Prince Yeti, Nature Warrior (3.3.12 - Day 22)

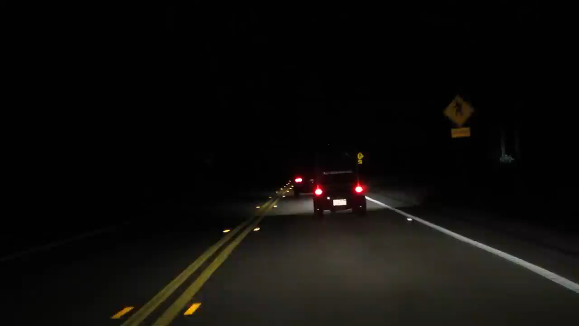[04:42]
If golf carts normally go that fast, I'm gonna fucking get one. Look at that shit. That is not a car. That is a cart. There's two people in it. You can't really see it, but this dude is riding this car's ass. I think he wanted to pass him on a double yellow a second ago, and that would have blown my fucking mind.
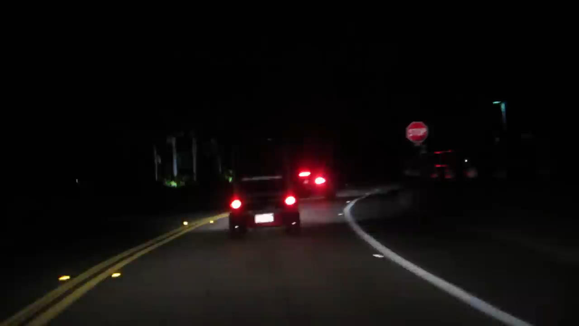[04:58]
Yeah, look at this shit. There's two people in there.
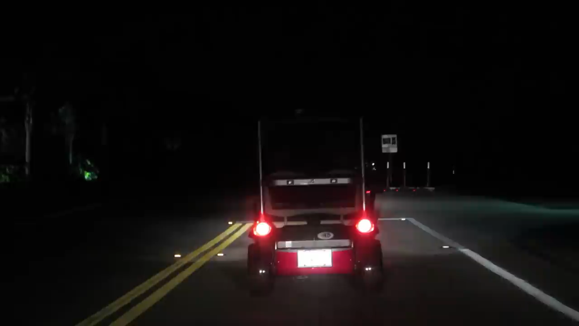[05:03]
What the fuck is that? Oh my god.